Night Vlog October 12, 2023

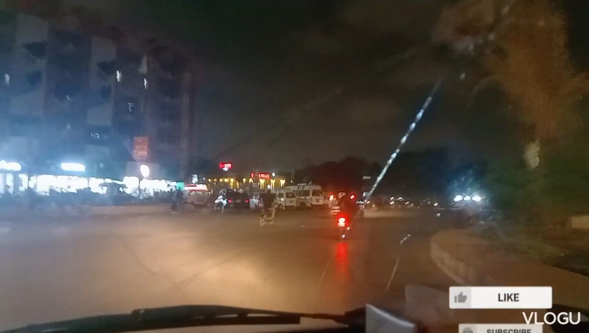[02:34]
اور ہم نے بلا لیا اپنے پاس تو ہم ابھی جا رہے ہیں راستے میں ہیں تو آپ یہ دیکھ سکتے ہیں کراچی کا ٹریفک شہر کا ٹریفک وہاں آگے سے گھنمال ہے یہاں سے بہت جام ہوگا
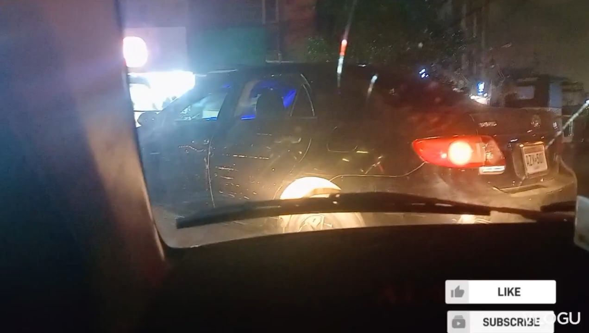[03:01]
ٹریفک ٹریفک تھوڑا سا جام چل رہا ہے کیونکہ یہاں مارکیٹ ہے موبائل مارکیٹ ہے اس کی وجہ سے تھوڑا سا رہش ہوتا ہے یہاں پر یہ دیکھ لیں سامنے موبائل مارکیٹ ہے جو
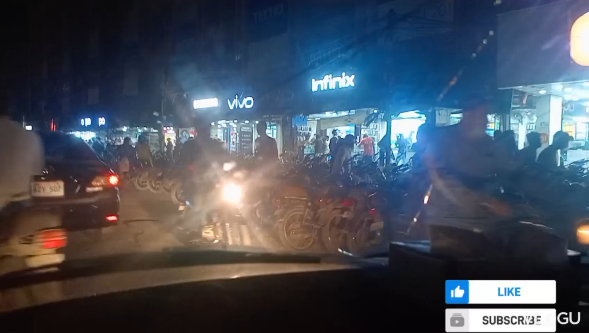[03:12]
تو یہاں پر ٹریفک جام ہوتا ہے اس وجہ سے ہماری گاڑی کے تھوڑا سا مشکل ہو رہی ہے آگے لے جانے میں
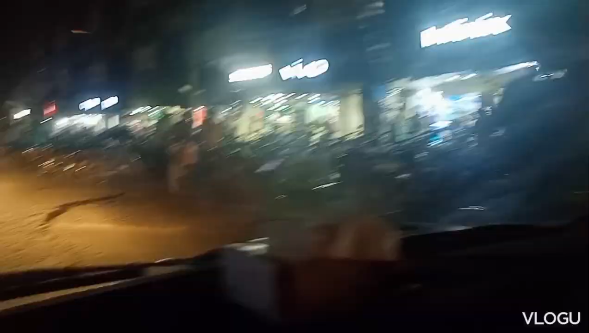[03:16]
تو یہ موبائل مارکیٹ آپ دیکھ سکتے ہیں
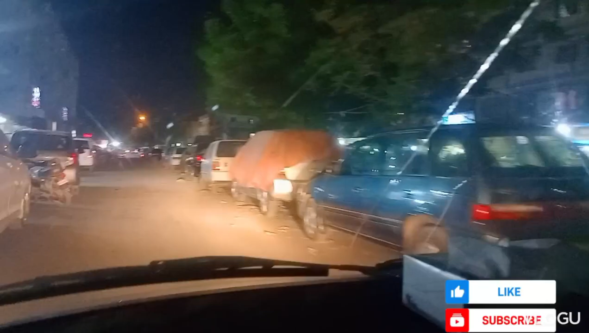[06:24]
آپ لوگوں کو دکھا رہا ہوں میں کہ ہم وہاں پہنچ گئے ہیں اپنی منزل پر جہاں میں جانا تھا جہاں دوستوں نے بلایا